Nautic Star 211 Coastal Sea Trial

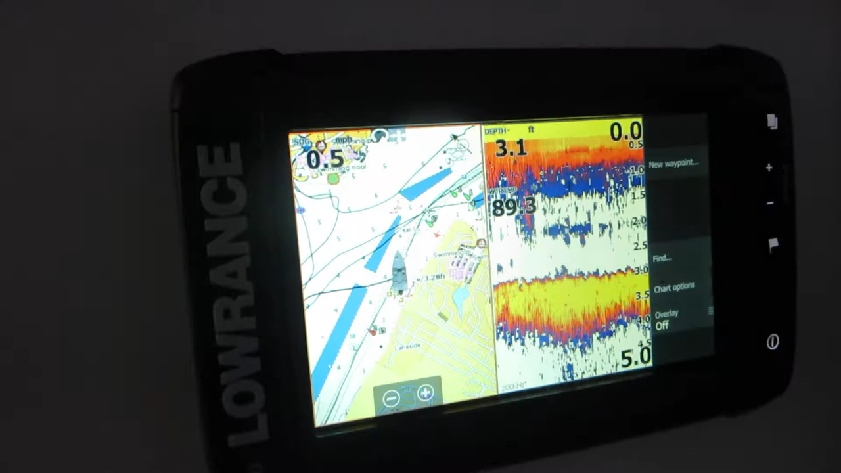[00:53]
On screen: depth 3.1 ft
As you can see, working just the way it should.